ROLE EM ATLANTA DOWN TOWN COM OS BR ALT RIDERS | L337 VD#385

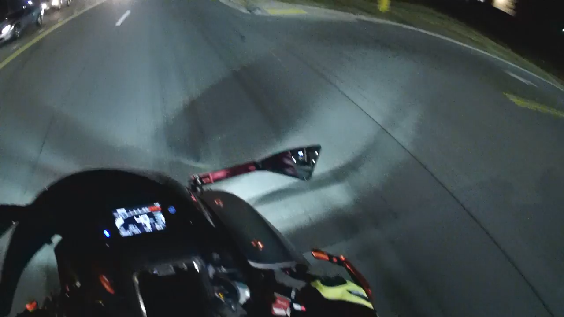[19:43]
Passar aqui na frente da Brazilian Baker. Vamos ver se tem alguém. Tem nada.